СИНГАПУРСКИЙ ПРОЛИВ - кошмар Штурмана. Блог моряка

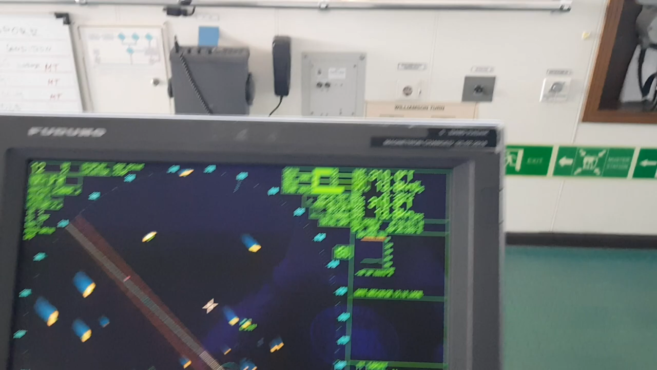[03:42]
индонезийские рыбаки в принципе спокойные ловят себе рыбу и не сильно портят